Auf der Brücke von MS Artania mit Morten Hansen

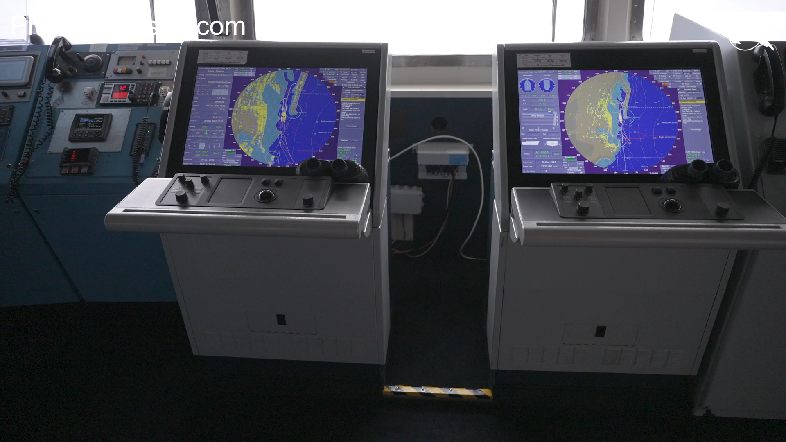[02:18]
Das Multifunktionsdisplay ist ein weiteres wichtiges Navigationsinstrument,
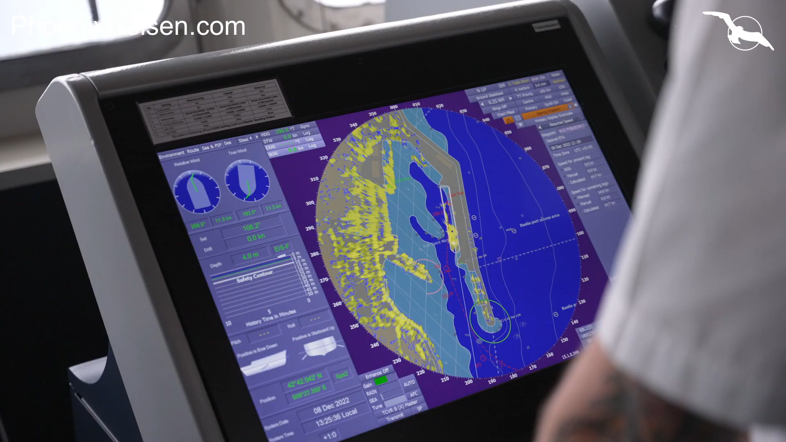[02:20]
welches dem Nautiker die tägliche Arbeit erleichtert.
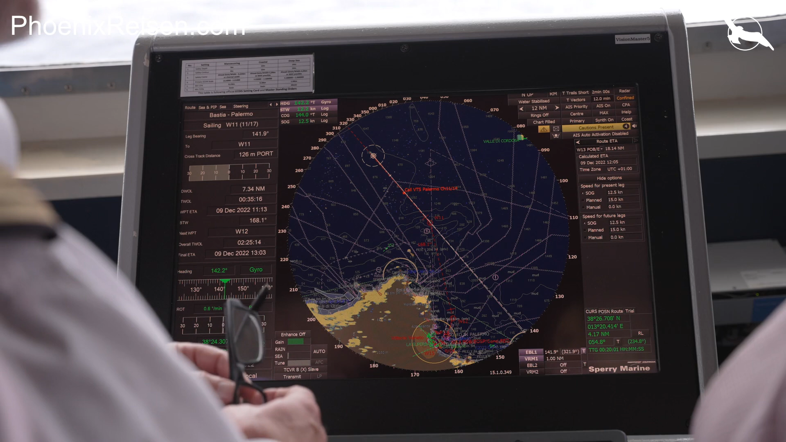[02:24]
Die meisten Displayen hier sind mit Radar und einer Seekarte.
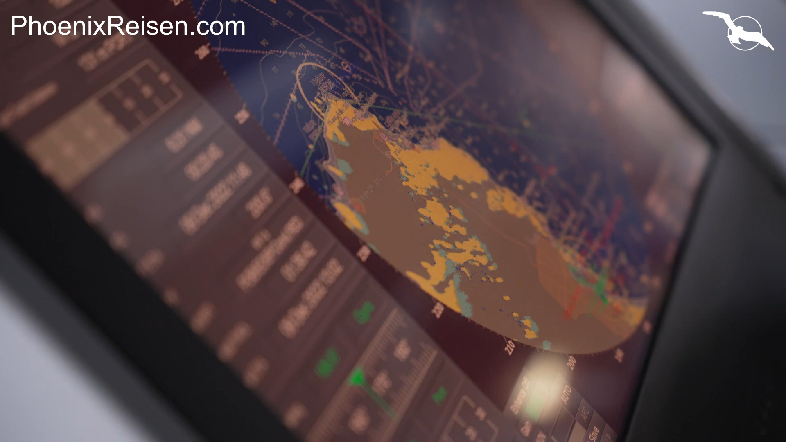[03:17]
Auch das Radargerät, welches im Hafen ausgestellt wird,